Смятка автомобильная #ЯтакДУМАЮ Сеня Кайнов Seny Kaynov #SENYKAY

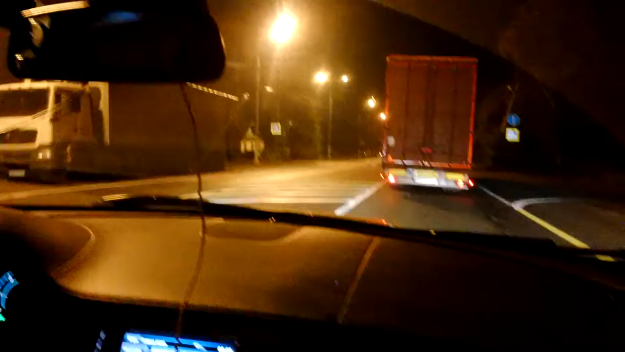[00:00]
С левой стороны Ничего себе, блин, замесила, смотри
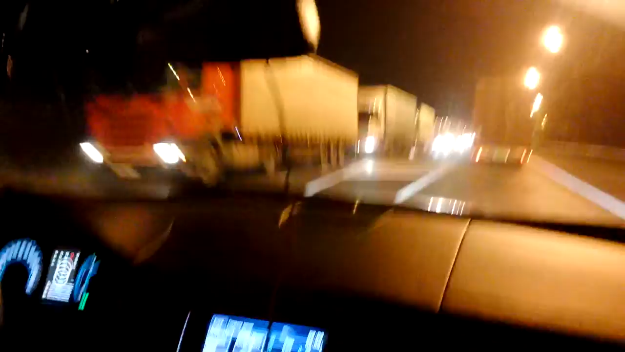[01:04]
видимо, была Да пиздец Охренеть, у него колеса вот так вот От Питера до Москвы пробка теперь песня От Питера до Москвы Не доехать, не доползти Слушай, жесть вообще То есть эта фура затормозила вон в нее Он, видимо, нет Он, видимо, успел остановиться Но задняя фура, его вот так вот Наверное, чехол Ну да
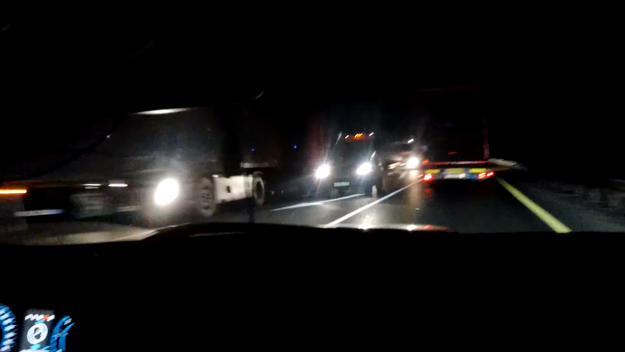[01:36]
Похренеть Ниву, она же крепкая Да Представляешь, если там был какой-нибудь